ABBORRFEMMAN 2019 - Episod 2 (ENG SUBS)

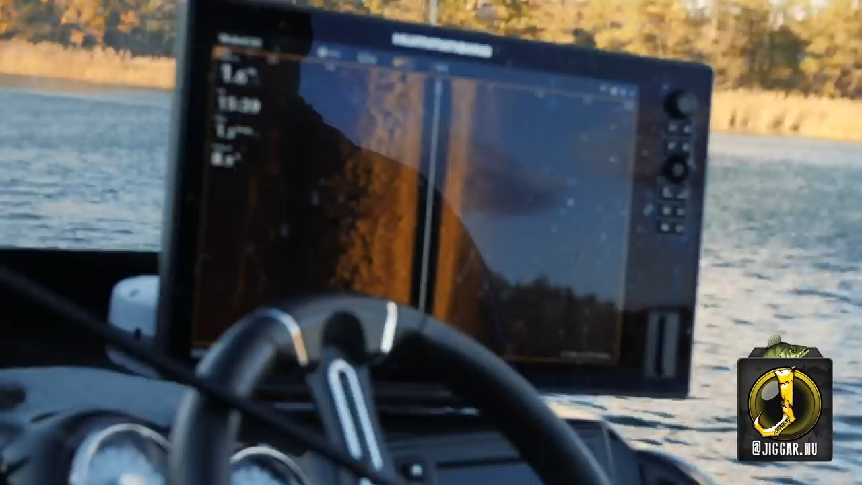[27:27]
Men de verkar inte vara med på deras gameplan. Vi såg ett litet stim där nere, men det var ingen av dem som var huggvill.
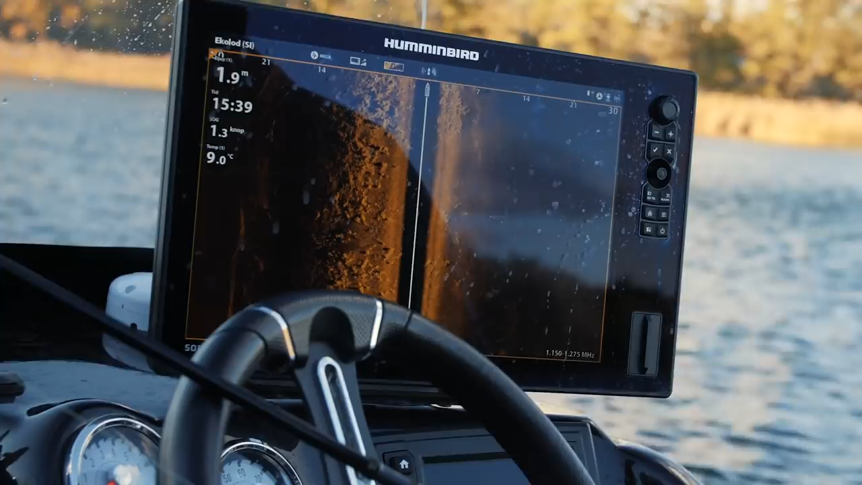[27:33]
On screen: depth 1.9 m, water 9.0°C
Så nu hoppas vi att det ska kunna komma fram och med. Nej, men vi går upp och lägger oss på lite djupare vatten.